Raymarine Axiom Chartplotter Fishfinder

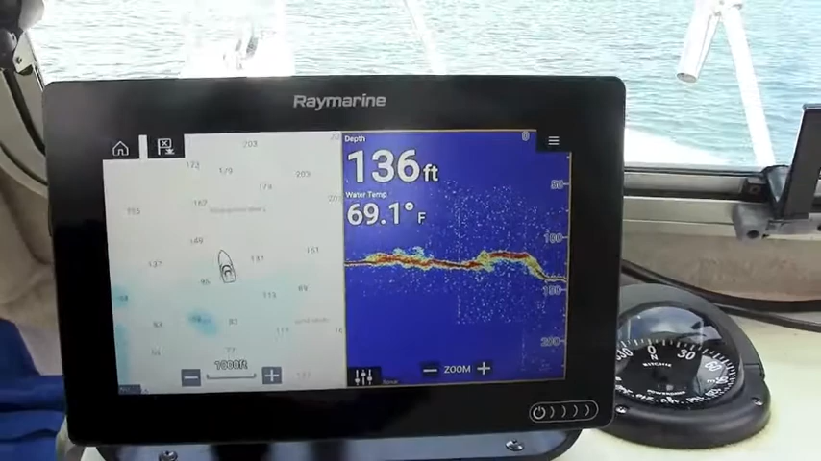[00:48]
On screen: depth 136 ft, water 69.1°F
We relied on Axiom's chirp sounder to provide a high detail
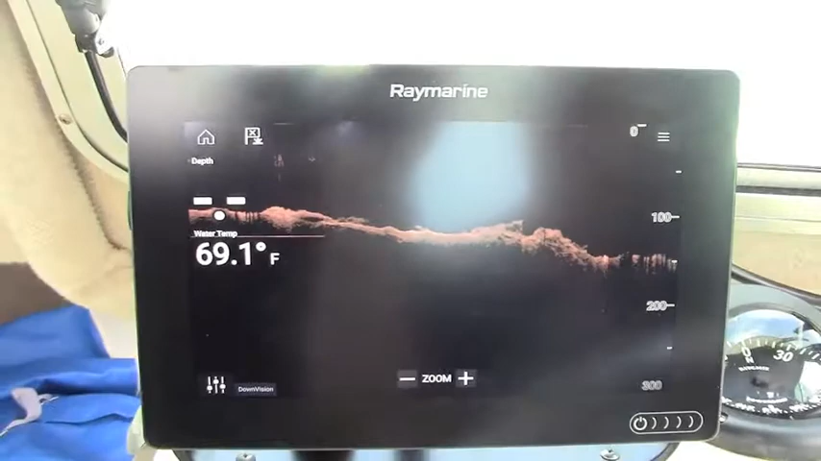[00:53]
On screen: water 69.1°F
image of the bottom along with chirp plus side scanning sonar to pick up structure
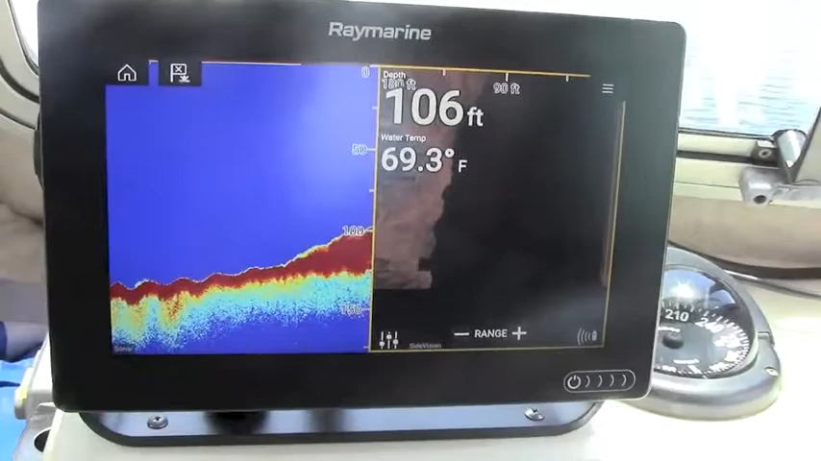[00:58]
On screen: depth 106 ft, water 69.3°F
and hard bottom areas off to either side of the boat.
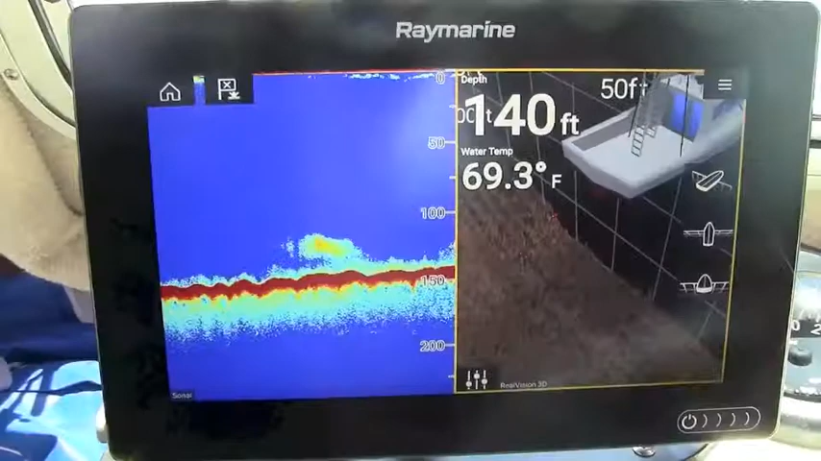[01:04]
On screen: depth 140 ft, water 69.3°F
And the chirp sounder plus unique 3d sonar presentation really helped us pinpoint schools of squid and bait fish holding over the gravelly bottom.
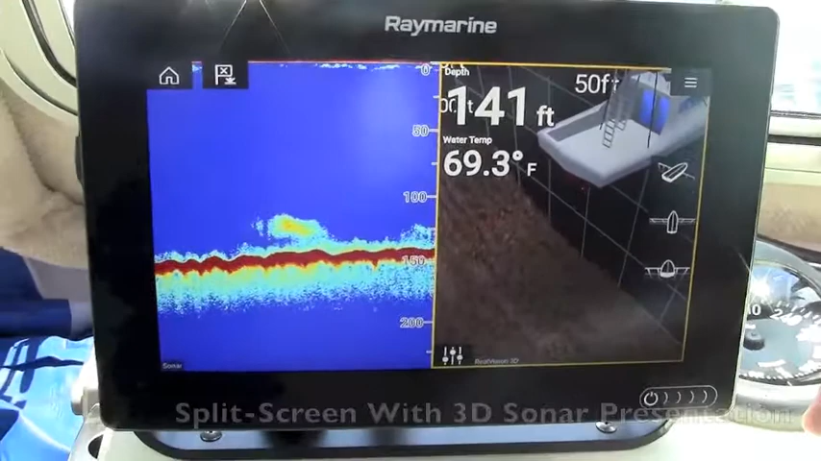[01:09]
On screen: water 69.3°F
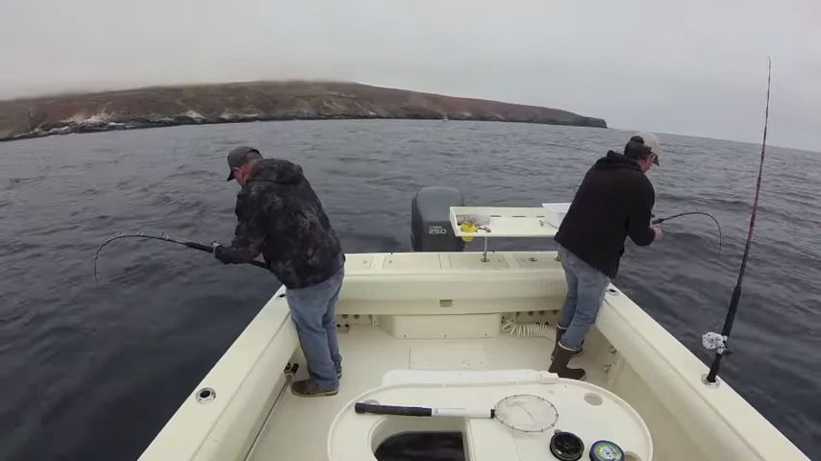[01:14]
Axiom's chart plotter and sounder helped us anchor up right in the yellowtail's feeding zone and double hookups were the norm whenever these big hard fighting fish swam under the boat. There are some really cool things about this Raymarine Axiom for
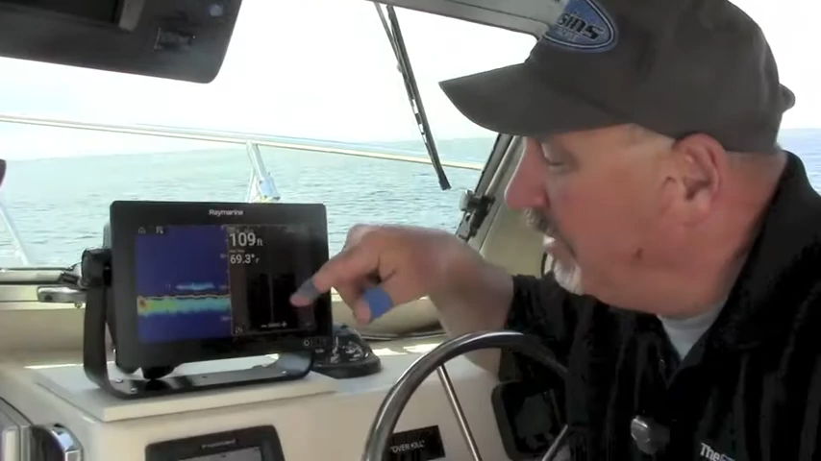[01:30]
On screen: depth 109 ft, water 69.3°F
example you see the all glass display that makes it great for flush mounting on a wide variety of boats especially with three different size units to choose from.
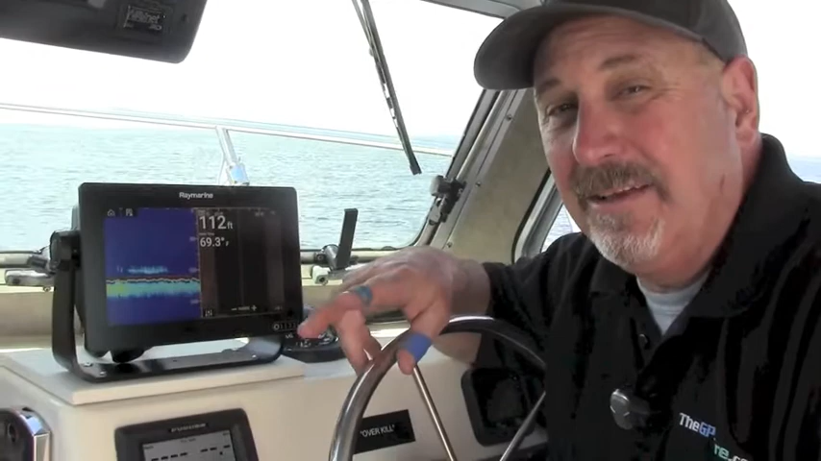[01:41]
On screen: depth 112 ft, water 69.3°F
The other neat thing that's different about this is it gives you all these sonar features combined in one transducer you get 3d you get side scanning in both directions you get chirp down vision you get high chirp all in one relatively compact transducer that can be mounted on a variety of boats with through haul or transom out applications. So we had a really good day today out here at Santa Barbara Island thanks in large part to this Raymarine Axiom MFD we pulled out some big yellowtail until our arms ache and now we're going to use this great little unit to navigate all the way back to
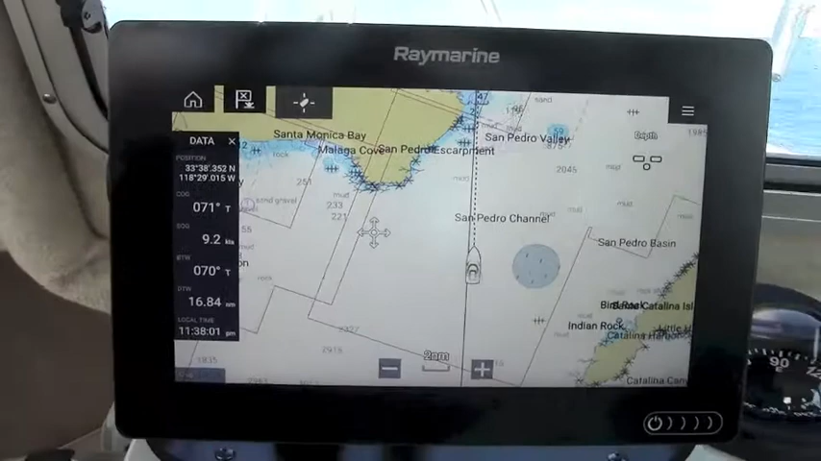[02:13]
Long Beach Harbor which is about 45 miles.
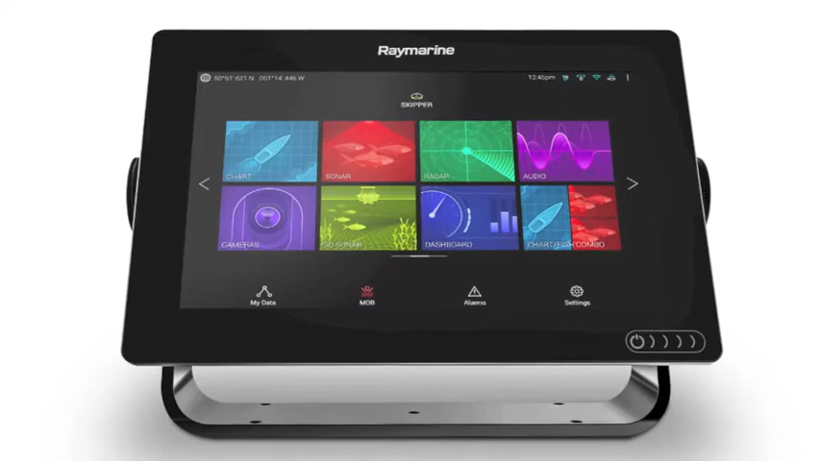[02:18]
Axiom's Lighthouse 3 software and app-like icons make it easy to organize data and access other powerful functions like optional quantum radar,
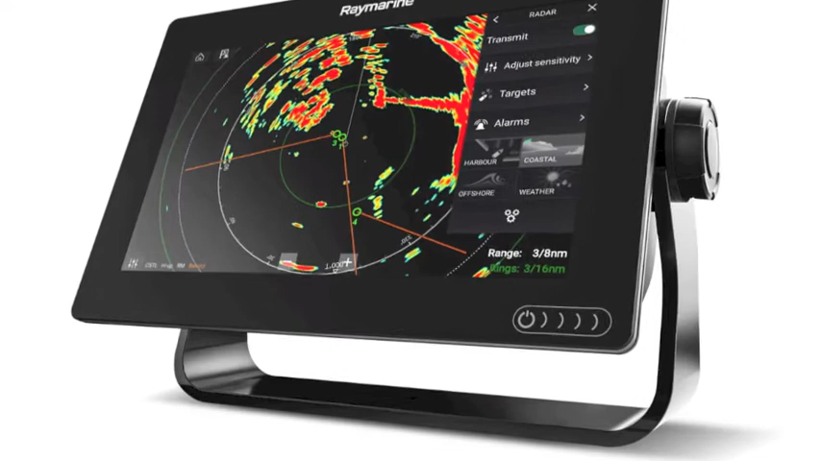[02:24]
FLIR thermal cameras, autopilots, instruments, and more.